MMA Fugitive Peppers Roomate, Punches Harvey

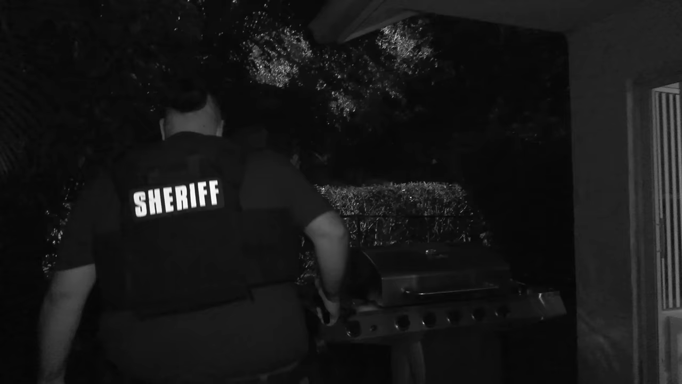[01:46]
Copy. Skinny guy is walking around the house looking to see.
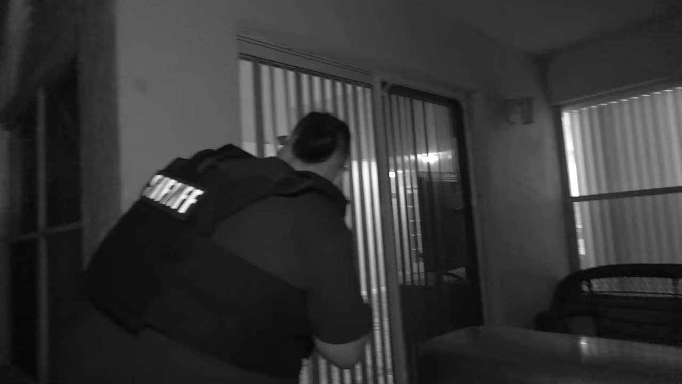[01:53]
I think I have a sliding door that's open as well. And then the gate doesn't let me get to the other side. So you only have the four and the six.
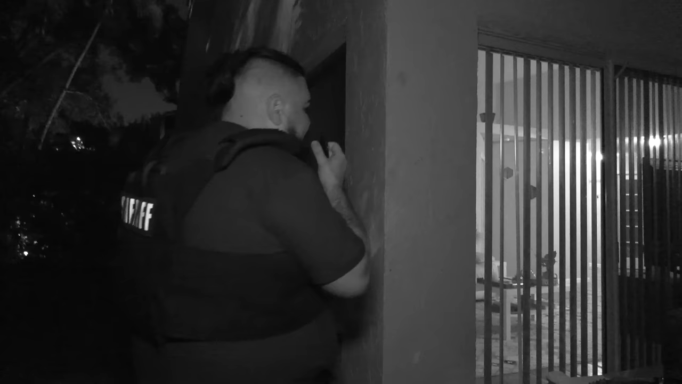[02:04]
The other side of the house is connected to the next door neighbor.
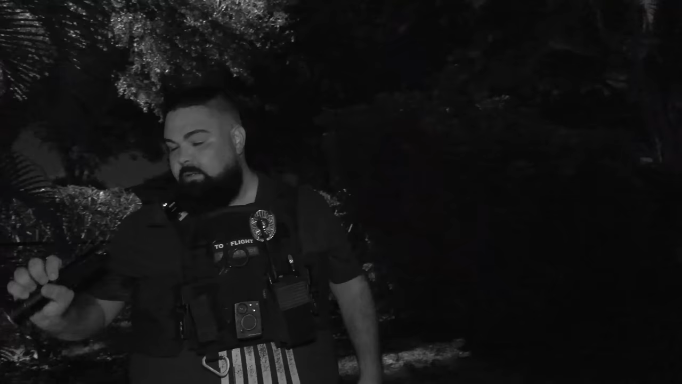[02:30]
I'm back here. There's really nothing to secure. There's just a sliding door.
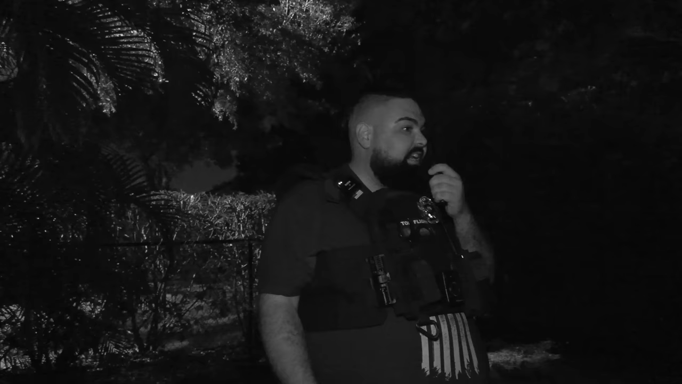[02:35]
If you want me to put something in it so they can't open it. Actually, you know what?
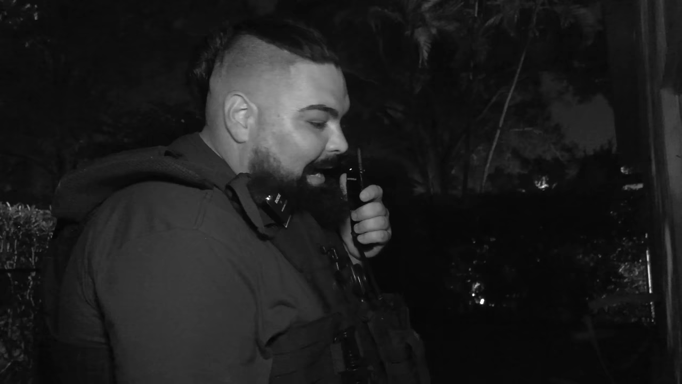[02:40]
I can't do that because this is the indoor. So I could just stand here. Ooh, there's the dog. I'm not going up there now. That
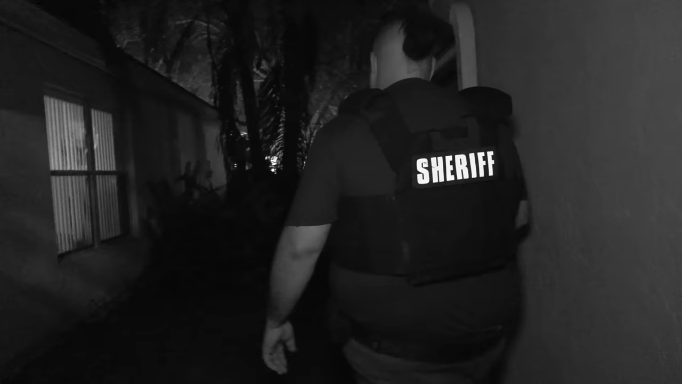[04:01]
Copy, where are you seeing him through in the garage?
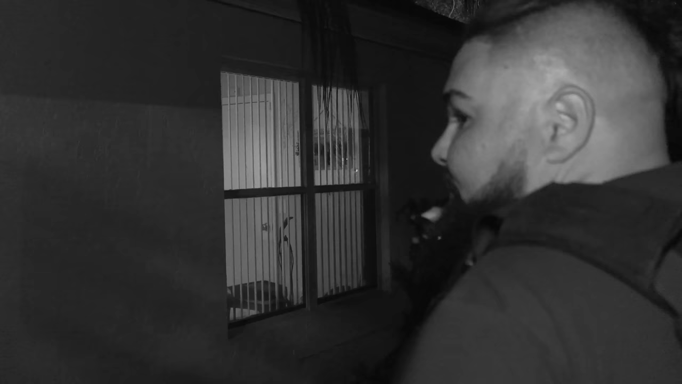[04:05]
Here on the four side, when you look through the window, there's like an open window that's just directly on the door.
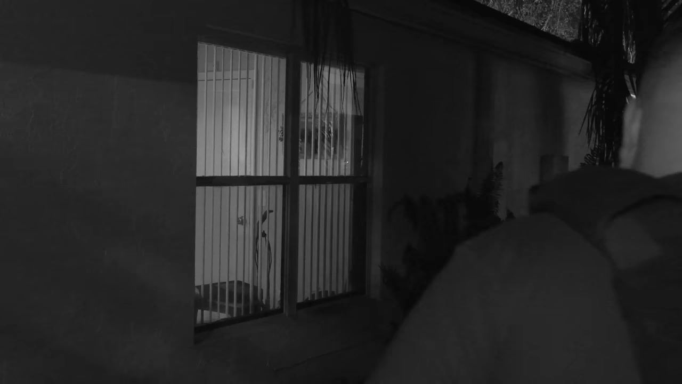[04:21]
Well, he just opened the door and closed it right back. He keeps making eye contact every single time.